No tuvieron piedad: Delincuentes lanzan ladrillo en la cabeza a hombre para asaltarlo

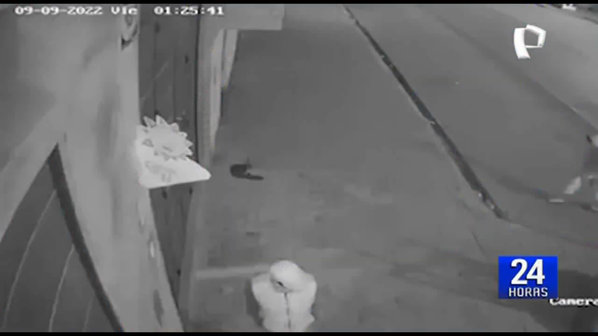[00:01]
Registró como dos delincuentes abredieron a un hombre para robarle todas sus pertenencias. La víctima, que aparentemente se encontraba bajo los efectos del alcohol, no puso resistencia.
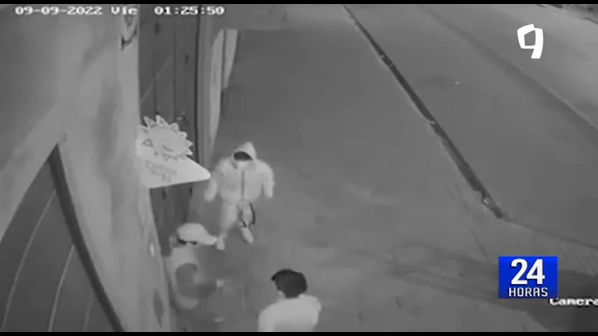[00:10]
Sin embargo, uno de estos criminales cogió un ladrillo y lo lanzó dos veces contra el rostro del hombre. Imágenes muy impactantes. El cómplice fue el encargado de arrebatarle todos los objetos de valor. Tras esto, ambos salieron corriendo, dejando a su víctima gravemente herida.
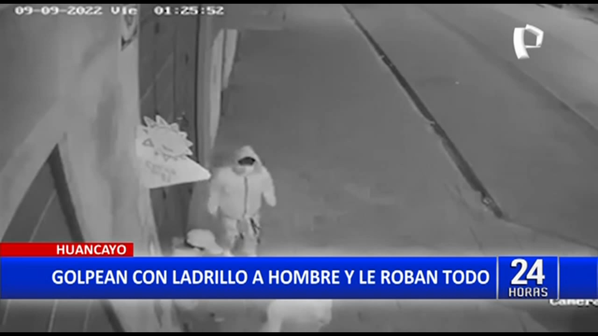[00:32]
Los familiares del agraviado pidieron a las autoridades que capturen rápidamente a estos delincuentes.